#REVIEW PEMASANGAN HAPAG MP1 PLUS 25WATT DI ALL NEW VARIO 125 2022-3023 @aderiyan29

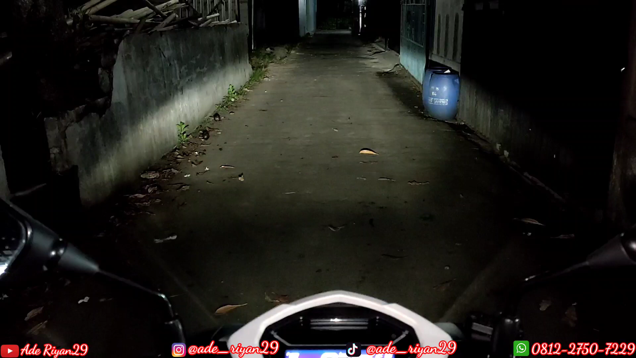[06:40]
Ini posisi dari kemudi. Kita matikan dulu untuk lampu utama standarnya. Nah seperti ini. Ini posisi off semua. Masuk ke lampu standar. Menyala untuk lampu hapak MP1 Plus 25W. Ini untuk low beamnya. Ini posisi pass beam. Nah perbandingannya jelas ya. Jadi disini yang tadi saya sebutkan.
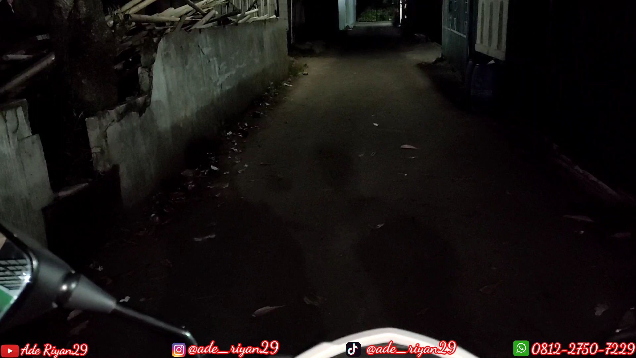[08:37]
Ya jadi seperti ini ya. Jika kita menggunakan off semua. Maka kita pas menyalakan pass beam.